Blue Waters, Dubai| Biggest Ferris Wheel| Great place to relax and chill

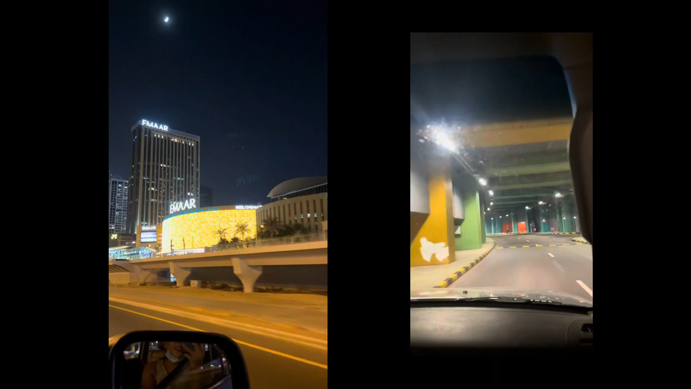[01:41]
to see and so many hotels here restaurants malls this is actually the marina